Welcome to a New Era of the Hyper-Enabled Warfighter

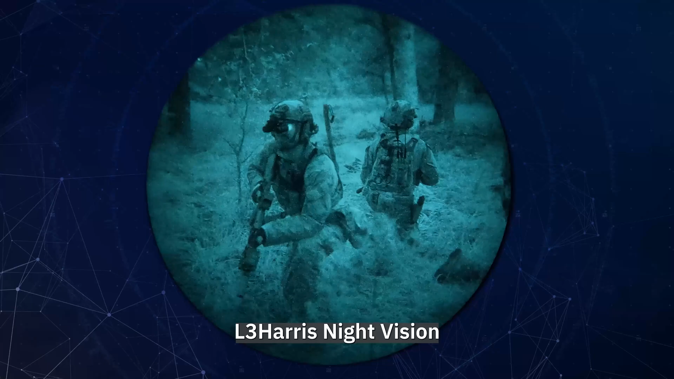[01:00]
night vision technology outperforms where it matters most on the battlefield if
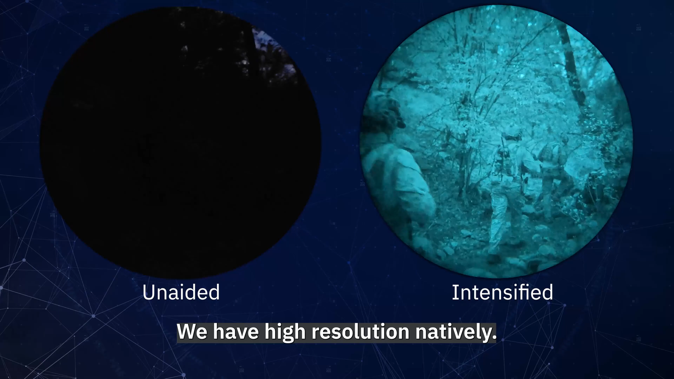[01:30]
resolution natively we have more channels and more resolution than any other manufacturer bringing
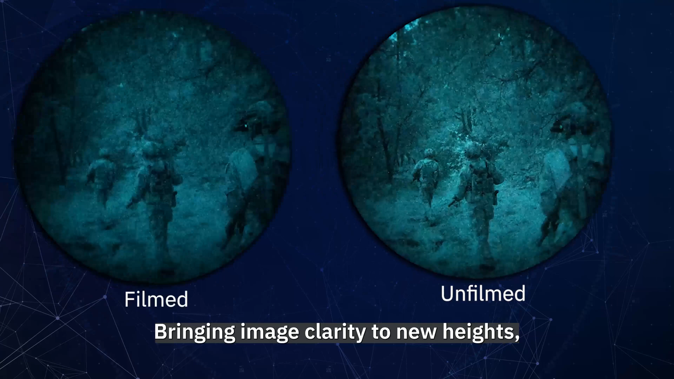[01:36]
image clarity to new heights industry-wide a difference you can clearly see
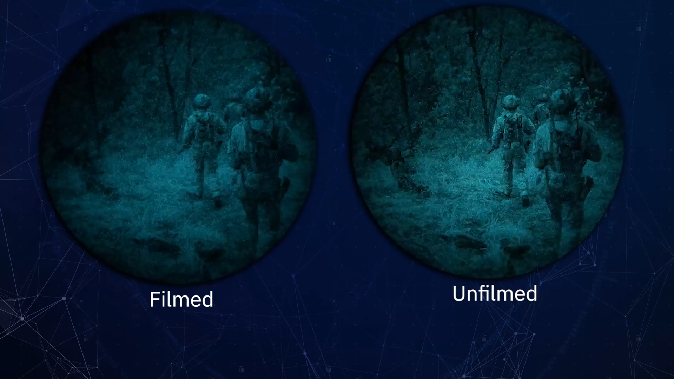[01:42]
image clarity is essential but what if you run into a
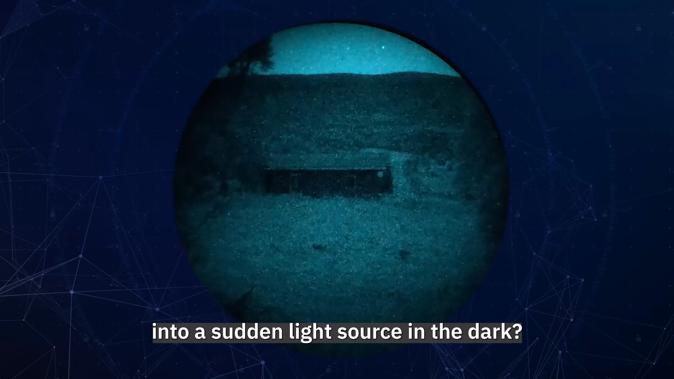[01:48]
sudden light source in the dark why fight why fight through the hero L3
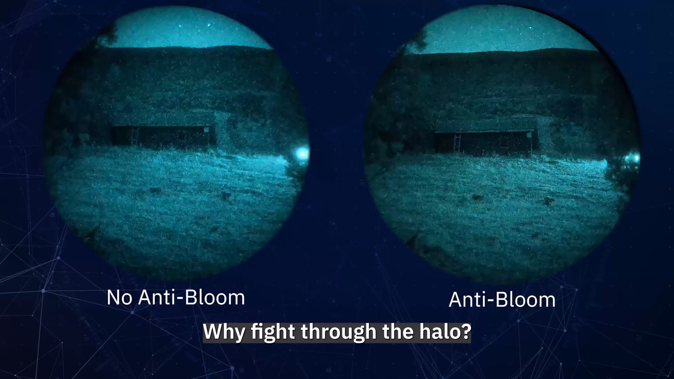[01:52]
Harris's halo suppression
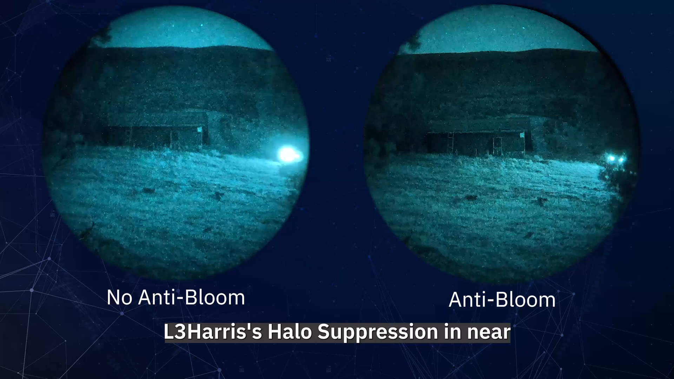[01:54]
in near human eye resolution with over 20 million channels cuts to bloom to unmask the target
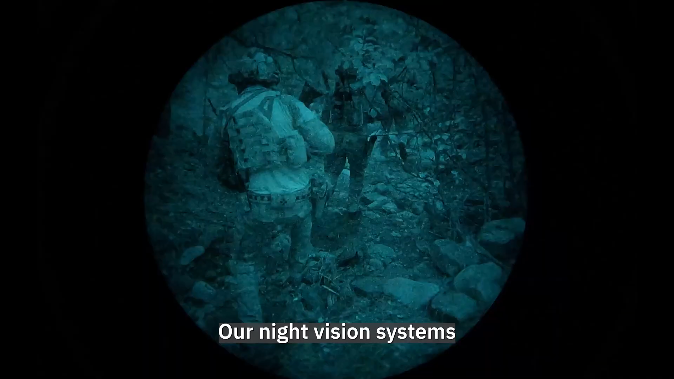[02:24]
night vision systems deliver faster sharper views in real time that's
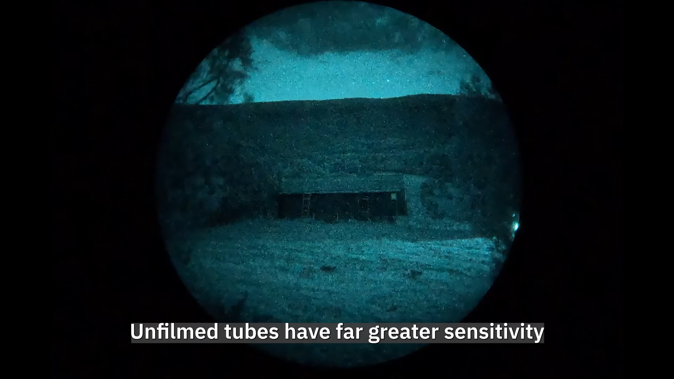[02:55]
greater sensitivity than any of the latest image processing chips